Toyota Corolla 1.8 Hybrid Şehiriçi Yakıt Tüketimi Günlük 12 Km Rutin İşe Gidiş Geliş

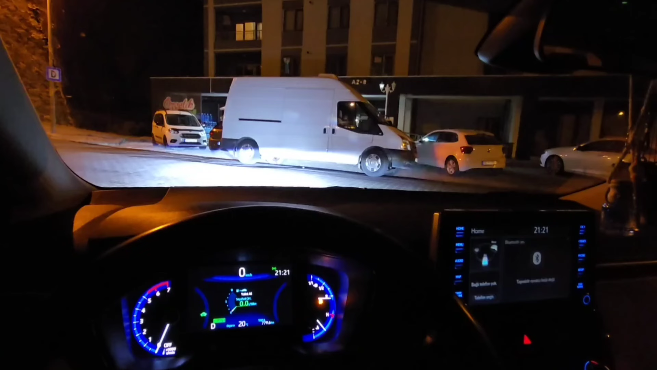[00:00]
Evet, selamünaleyküm arkadaşlar. Şimdi yakıt verisini merak eden, bu araç ne kadar yakıyor diye araştırma yapanlar için günlük kullanımda her gün rutin olarak gidip geldiğimiz bir istikametin yakıt videosunu çekeceğim. Şimdi önce bir istikameti size anlatayım. Şimdi bizim ev, dediğim gibi, şehrin düzlüğünden bir tık yukarıda.
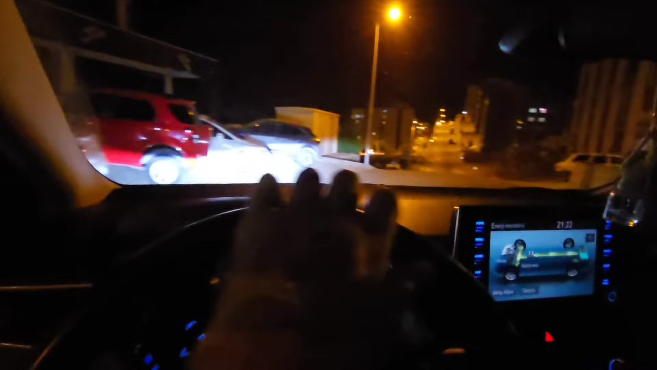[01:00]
Yokuş aşağı gideceğimiz için çok gaza yüklenmeden gideceğiz. Şu an bataryamız tam 3 diş. Yani çalıştı, çalışacak. Ama tabii yokuş aşağı gittiğimiz için
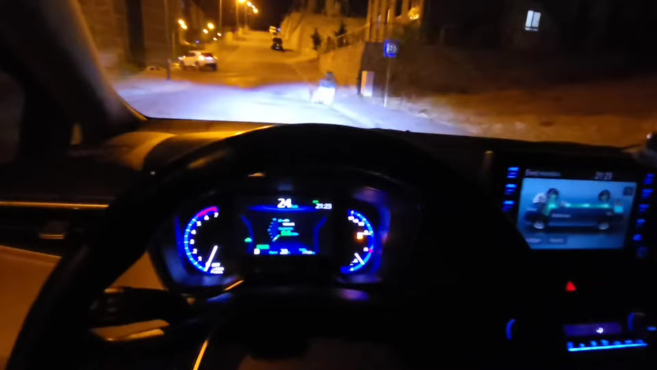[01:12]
araç kendi kendini şu anda şarj ederekten gidiyor. Yerleşim yeri olduğu için çok da hızlı gidemiyoruz zaten, mahalle arası. Amacımız da zaten günlük kullanımda nasıl bir yakıt verisi elde ediyoruz onu da görmek olsun zaten amacımız.
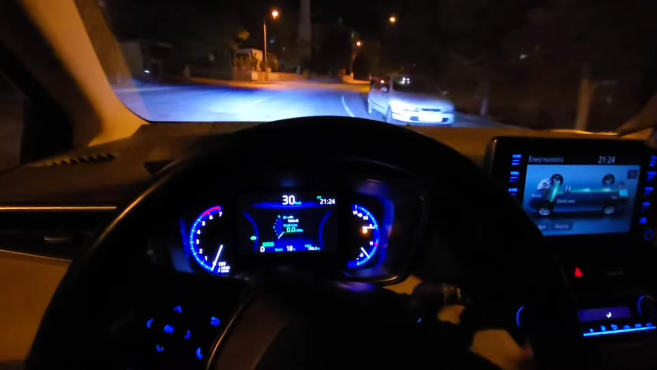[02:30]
Şu anda evimizden çıkalı kaç metre olmuş? Bakalım. Şu anda 600 metre olmuş. 600 metreden bu yana hiç çalıştırmadan geldi. Şu an hafif düzlük gidiyoruz. Yine aşağıya sallanmaya devam edeceğiz. Mümkün mertebe ayağımı gaza çok yüklenmiyorum. Zaten aracım normal modda olduğu için hafif sert bassam
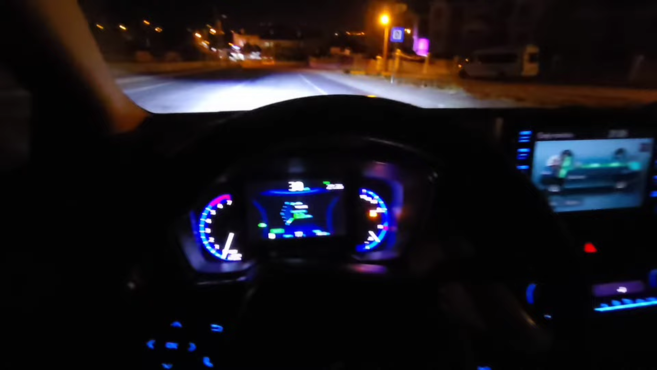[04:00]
Hatta sabah trafiğinde falan bu hızlardan daha hızlı gidemiyoruz yani. Çünkü yol kalabalık olduğu için. Şu an yaklaşık 1,5 kilometre yol geldik. Şu köşede zaten yolumuz artık düzleşiyor. Şu an 1,5 kilometre yol geldik. Şu an 1.600. Şimdi tam düzlüğe indik artık.